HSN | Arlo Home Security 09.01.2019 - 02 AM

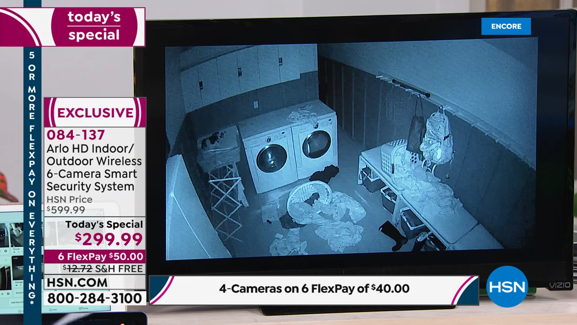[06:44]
it takes those recordings and then it stores them in the library we'll show you how easy that is the big deal right now packages are being stolen and we're
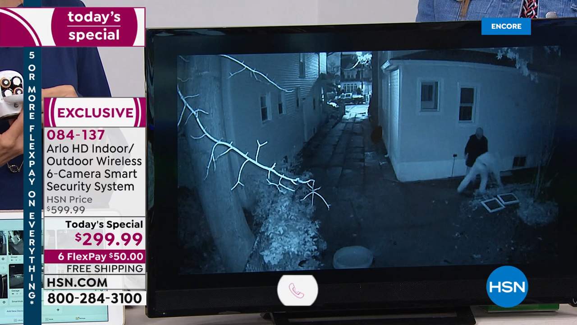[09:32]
christina says i need that six-pack camera melanie wants to know how far away is the range okay the range is up to 300 feet it can
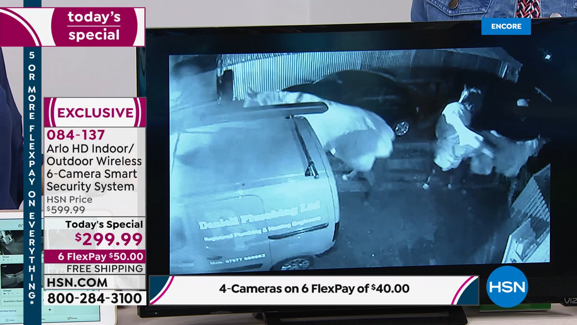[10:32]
great and i'll show you right here on the the battery by the way was that someone stealing a horse the horses got out of the barn
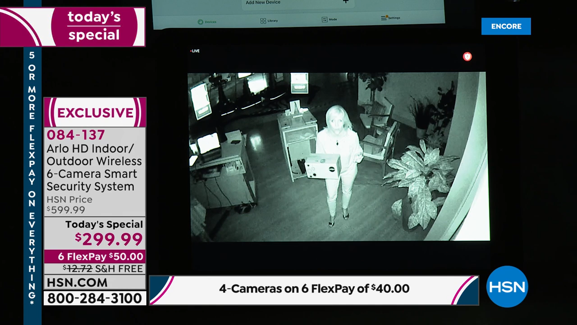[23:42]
now i can see these little red dots so i know that the infrared vision's on and this is what it looks like it's black and white so whether it's during the day or night if somebody comes on your property arlo sees maybe you're inside and it's pitch dark out arlo can see but arlo starts to record so if somebody steals a package or if they're looking in your window or if they're just casing your property you can give that video to the police the videos will hold up in a court of law